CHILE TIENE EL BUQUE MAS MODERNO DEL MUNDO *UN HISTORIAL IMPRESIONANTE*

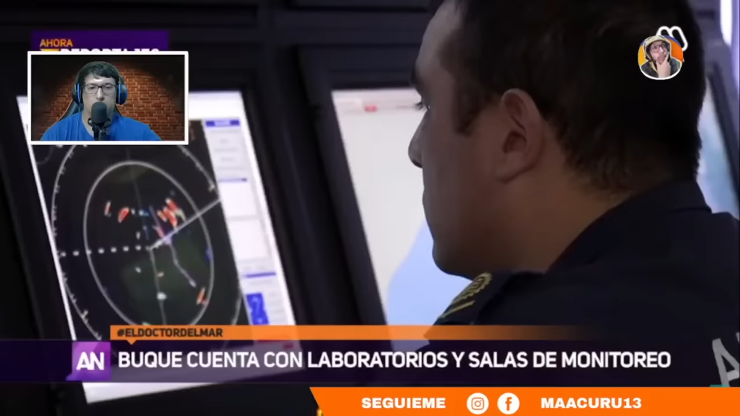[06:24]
Mira. Este vendría a ser el cerebro de la unidad donde se puede ver en tiempo real la información que se colecta de los distintos sensores.